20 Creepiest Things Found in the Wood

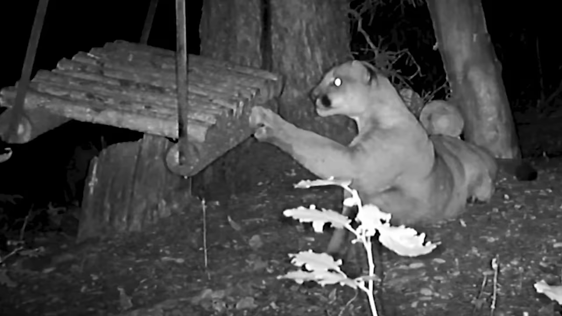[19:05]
Mountain Lion Plays With Swing A man put a trail camera outside of his property in Blackhawk, Colorado in the hopes of catching bear cubs playing with a swing.
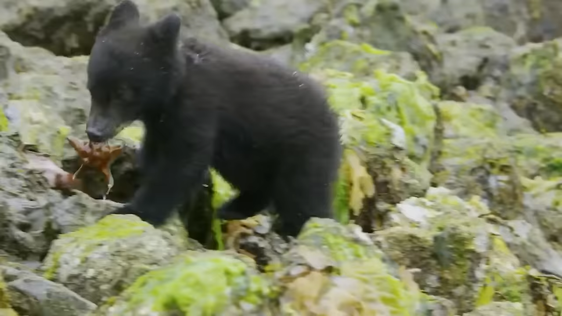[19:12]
Instead, a big pussycat stopped by and took a look at the plaything instead.
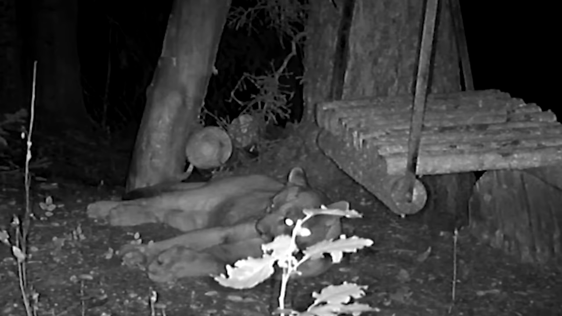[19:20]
The video captures a mountain lion as it dozes on the ground beside the swing and then it wakes up and becomes curious. It begins by gently pushing the swing with its paws and then is startled when the swing begins to move.
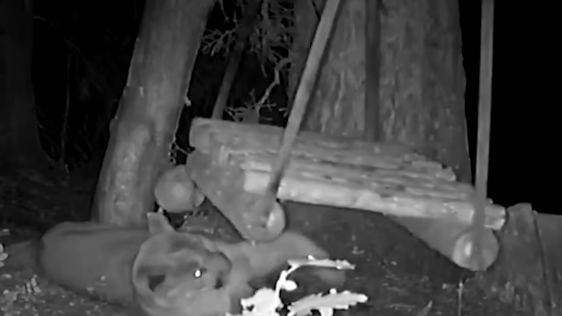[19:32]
The big cat jumps up and then, seeing no threat, begins to play with the swing,
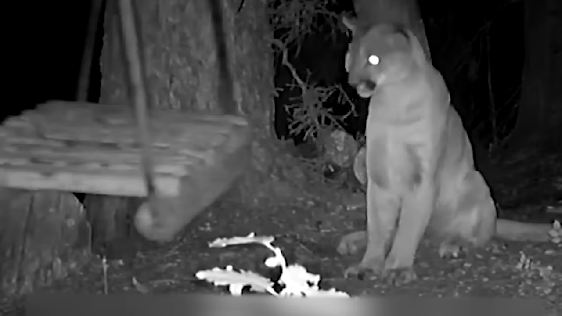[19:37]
watching it sway back and forth and playing with it as though she were a kitten. However, she's not.
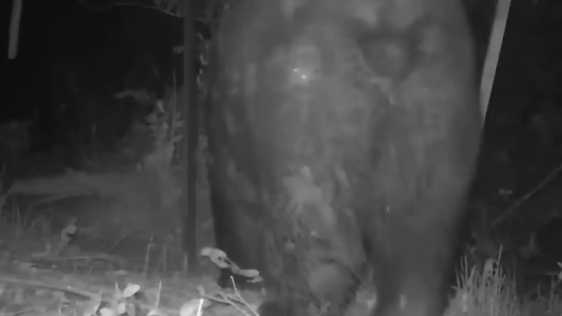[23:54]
This is the ridiculously cute story of a bear in Colorado that posed for a couple of selfies one night.
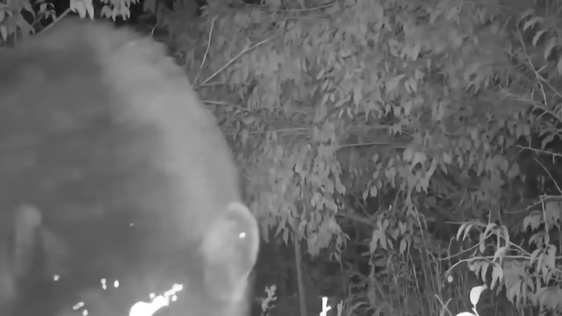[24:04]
The trail cameras that are set up along the trails of Boulder, Colorado regularly capture images of black bears behinds,
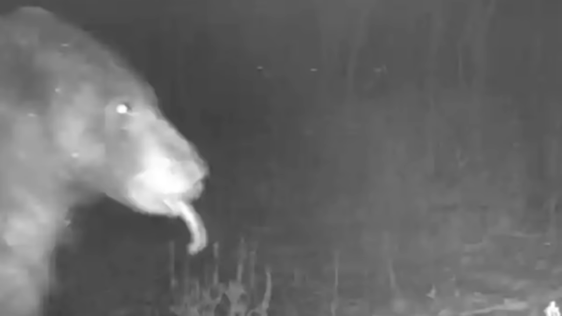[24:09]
But one night back in January of 2023,
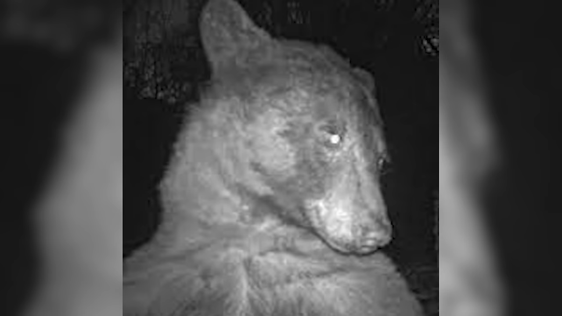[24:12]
a bear found one of the trail cameras and spent an evening taking selfies, presumably looking for the best one to upload to the gram. Of the 580 images captured by the trail camera that night, the bear featured in more than 400 of them. That's some Kardashian-level selfie numbers.